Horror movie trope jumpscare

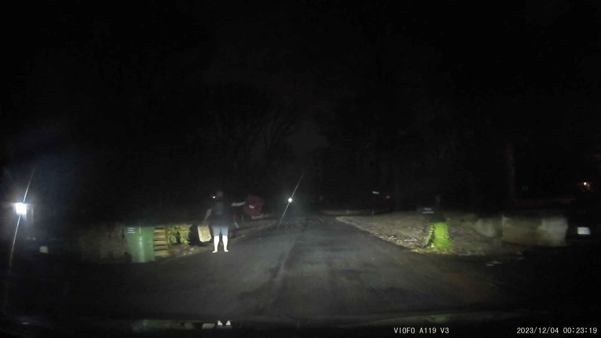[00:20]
That was genuinely like horror level horror movie like jump-scare you freaked the fucking crap out of me.
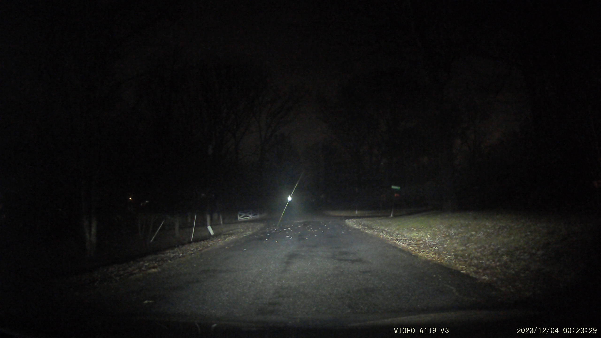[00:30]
You have absolutely no idea how terrifying that was because I turned around and there was a figure standing in the middle of a row dude that is a trope okay that set off that set off triggers I had no idea I had not only that but you're sitting there standing in like an imposing like a position